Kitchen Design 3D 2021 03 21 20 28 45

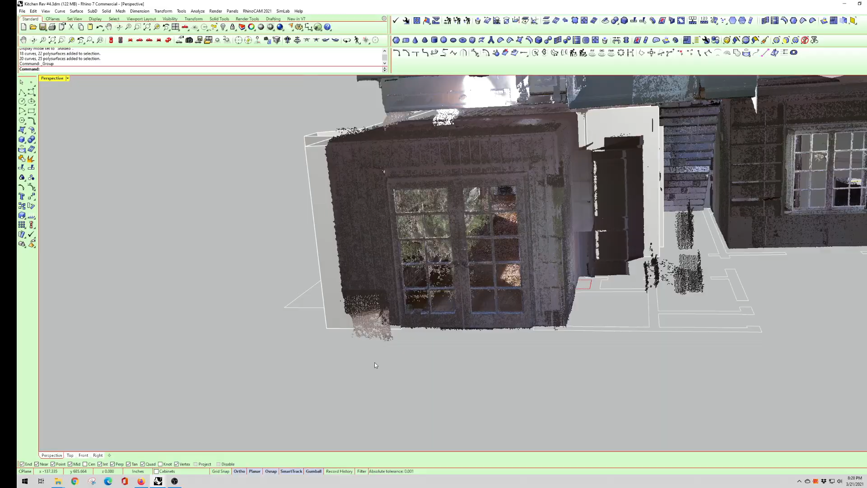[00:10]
so what I've done is I've taken all of the I'll turn the point cloud off here in a second so we'll have
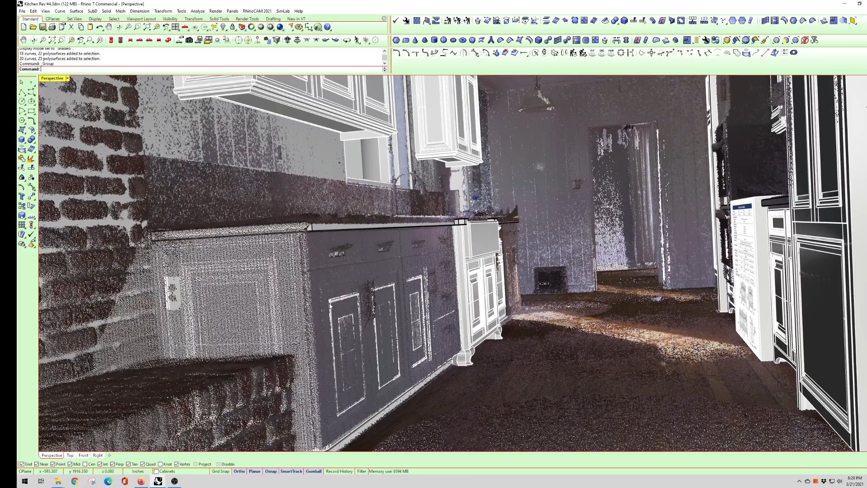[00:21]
regular applied molding with raised panels what I've done here is I've taken the the coffered idea and I think it's gonna look really good took me a lot of messing around with it but I'll show you here in just a second so this is the the existing oven area that that goes away so the the cabinetry here this is where the beam is and you we've
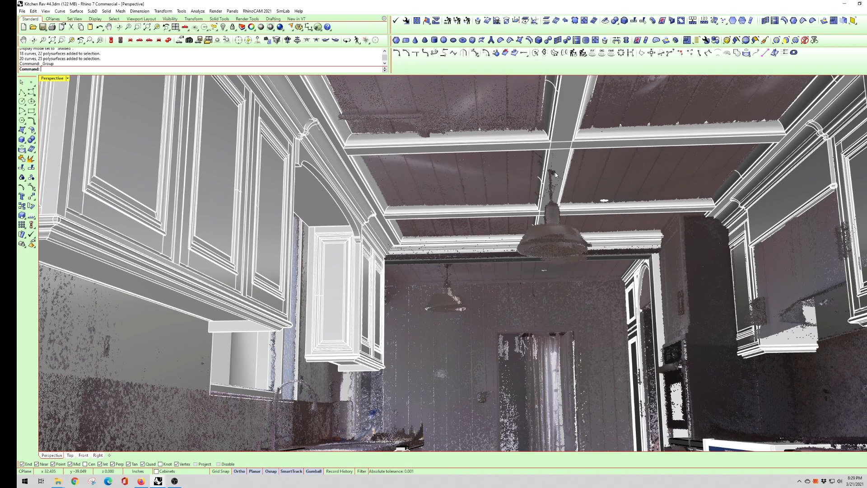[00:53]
got our light fixture there it's not going to affect this but it's kind of interesting how this thing's hanging right in the center so we're pretty close to dead center
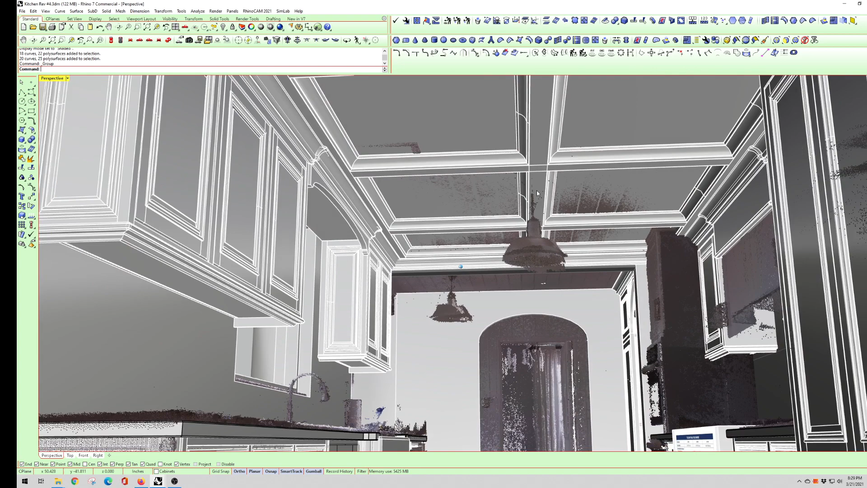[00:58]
for the coffer but let me pull the turn the point cloud off and so what I did is I
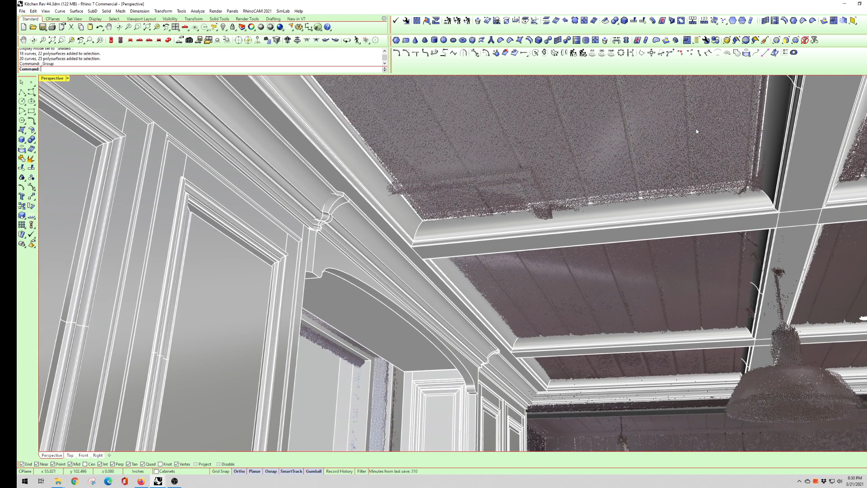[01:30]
this is where the the beam or excuse me the siding is that's on the ceiling right now so when we're gonna check with the contractor to see if this can be moved or I'll make a slight modification to this current